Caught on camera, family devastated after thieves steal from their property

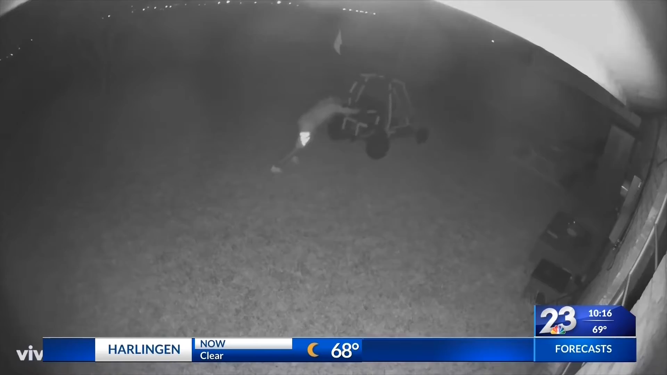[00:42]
The crime impacting the whole family. My son's dirt bike, my daughter's go-kart,
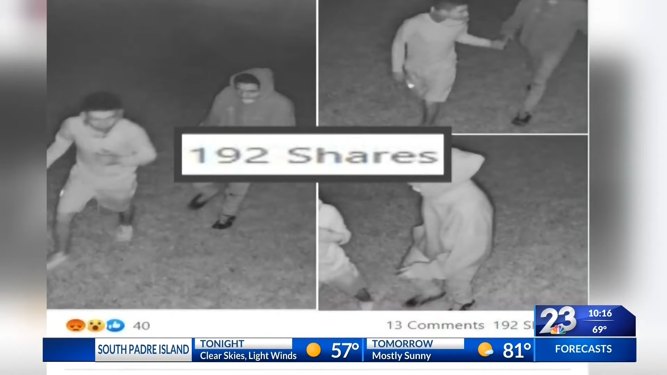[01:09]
The videos quickly started to be shared with possible tips.